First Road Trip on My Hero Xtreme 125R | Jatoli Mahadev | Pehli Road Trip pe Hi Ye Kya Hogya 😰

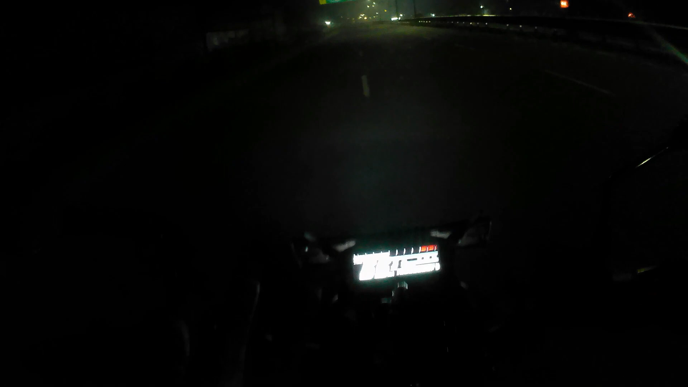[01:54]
तो ये मंडल एंटर कर चुके चंडीगढ़ रोड पे, बस चंडीगढ़ रोड से सीधा सीधा जाना है, कहीं नहीं मुड़ना अभी। तो अभी निकलते हैं फटाफट।